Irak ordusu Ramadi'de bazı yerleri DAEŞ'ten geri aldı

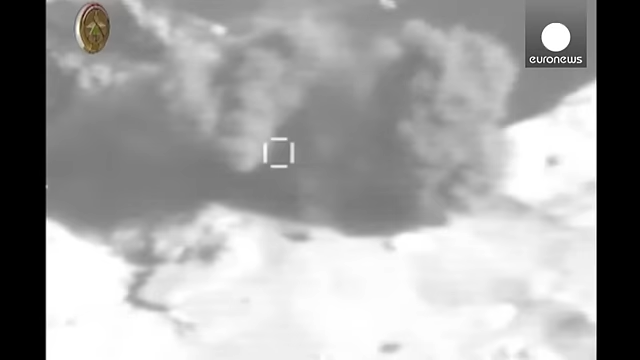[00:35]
ABD öncülüğündeki koalisyon güçlerine ait savaş uçakları DAEŞ militanlarına yönelik hava saldırılarına devam ediyor.